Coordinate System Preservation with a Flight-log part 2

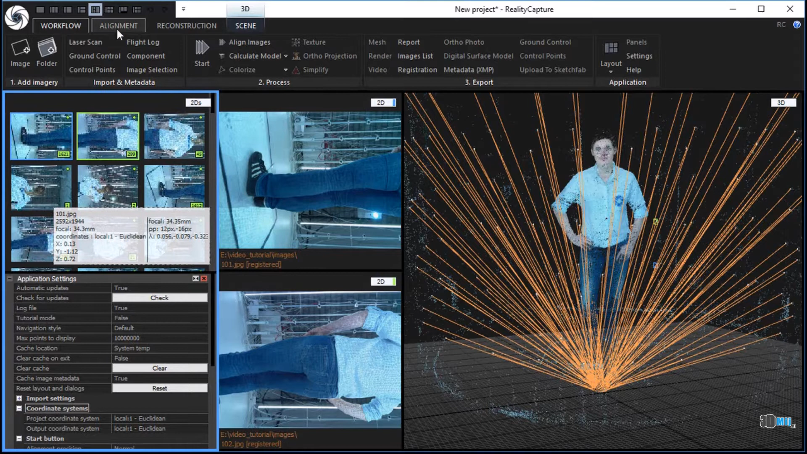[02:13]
In the alignment tab, click the update button in the constraints part to apply the imported camera poses.
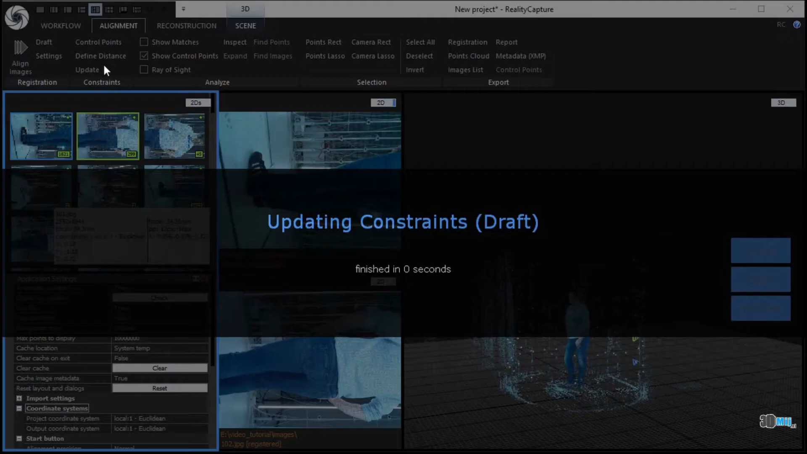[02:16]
Change the 3D view to see the performed changes better.
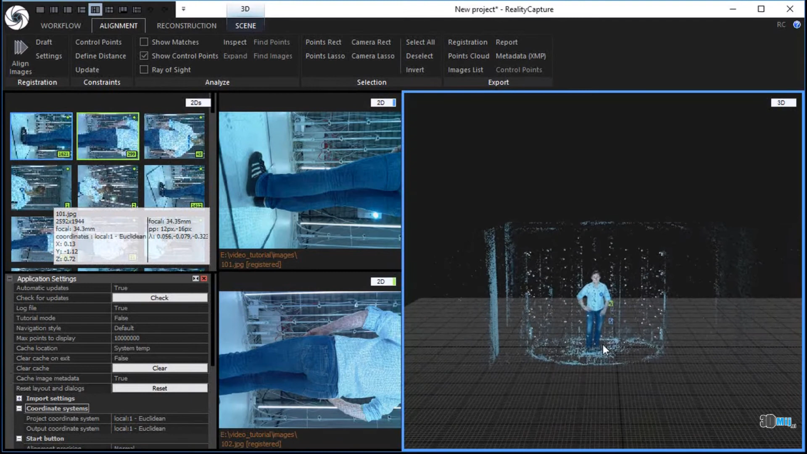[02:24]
Step 18. Import a reconstruction region.
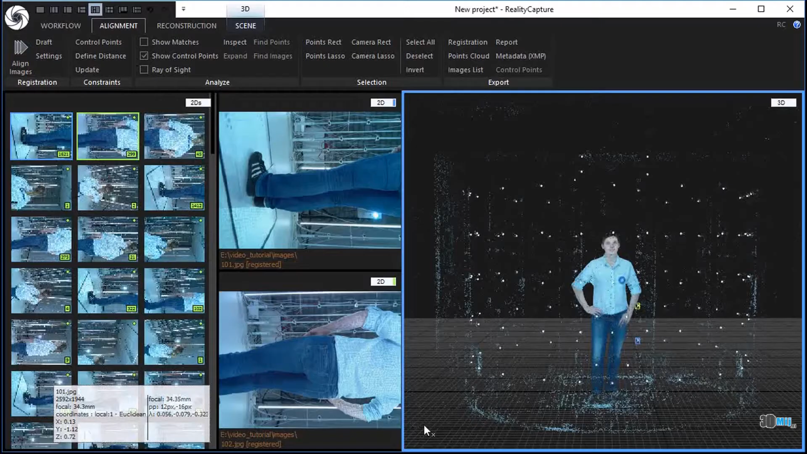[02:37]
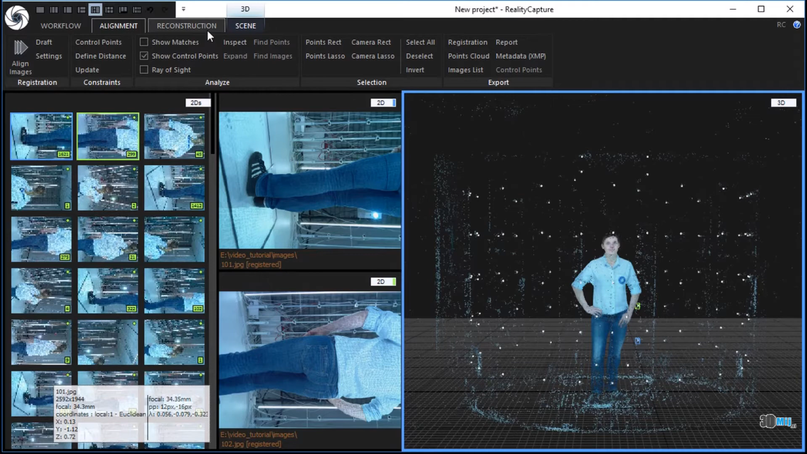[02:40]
In the reconstruction tab, click the reconstruction region in the import part to import a region.
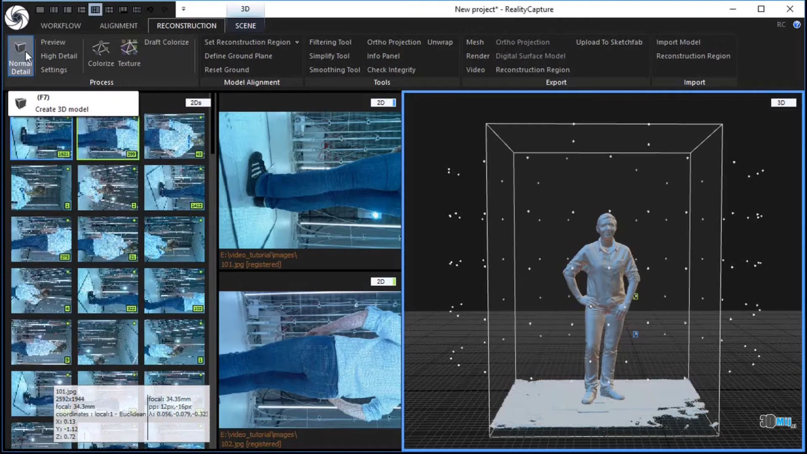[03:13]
In the 1DS, there will be added a newly created model 1 under the component 0.
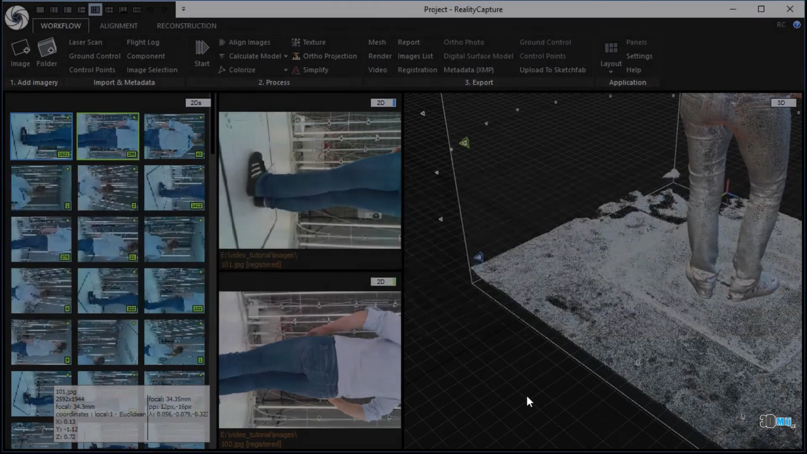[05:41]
Change the 3D view using mouse movement. Hold the left mouse button to move and the right mouse button to rotate the scene. Step 25. Texture the simplified model.